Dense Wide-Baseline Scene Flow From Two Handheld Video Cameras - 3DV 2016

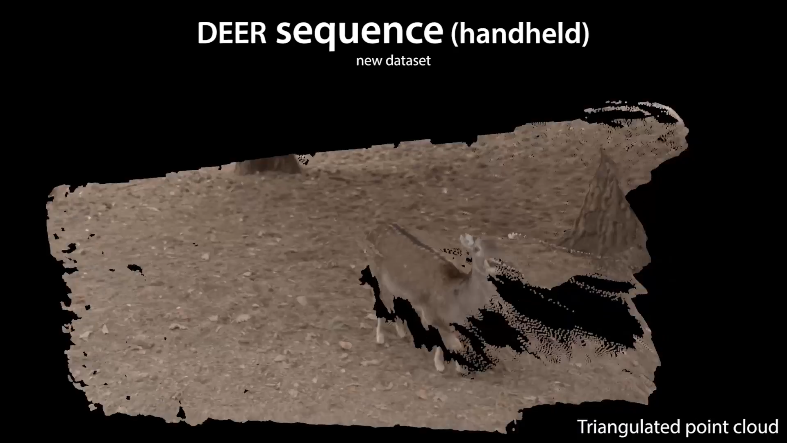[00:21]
We also compute scene flow, the motion of 3D points over time, which we visualize as yellow lines.
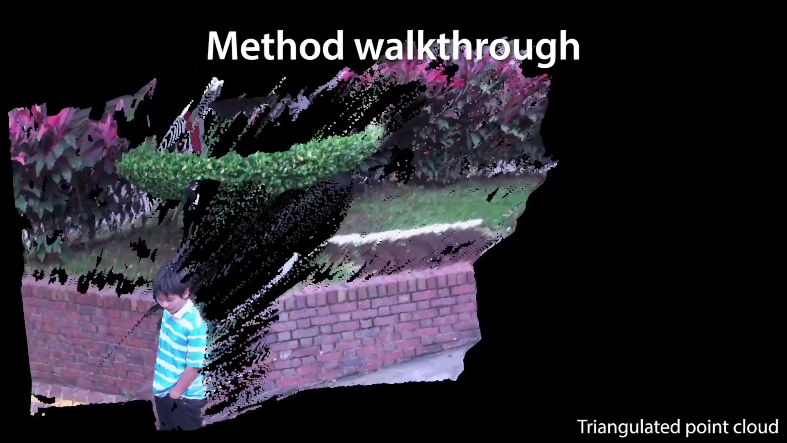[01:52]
And here we overlay a subset of all scene flow vectors, which are pointing forward in time.
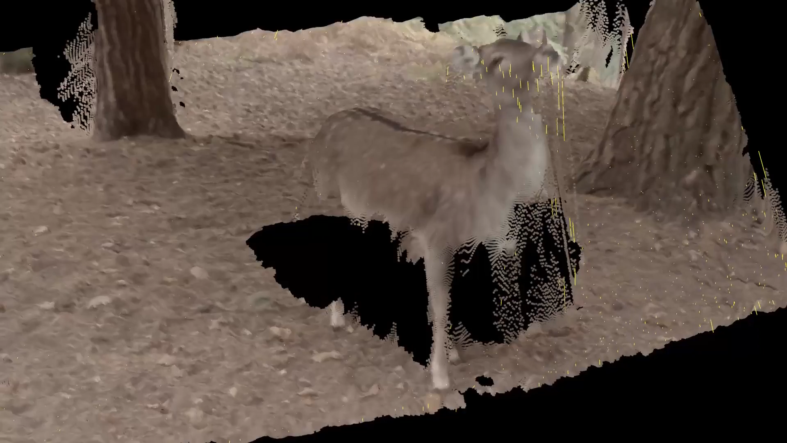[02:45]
In this snapshot, the scene flow visualization nicely corresponds to the downward head motion of the deer.
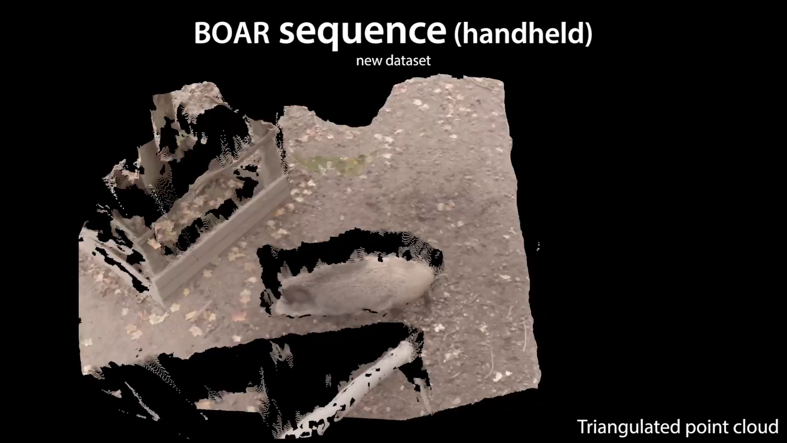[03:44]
This is the reconstructed geometry from the two handheld videos. One can clearly see the effect of the moving camera viewpoints. The scene flow vectors again faithfully follow the motion of the animal.
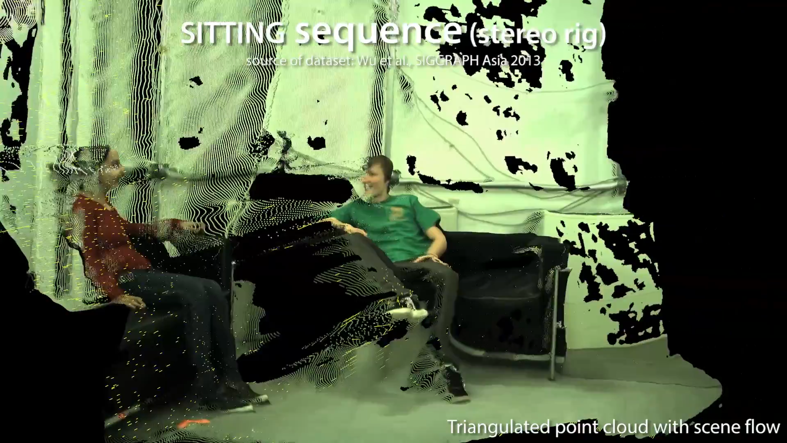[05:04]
And here is a closeup on a single frame with the upwards motion of the leg clearly captured.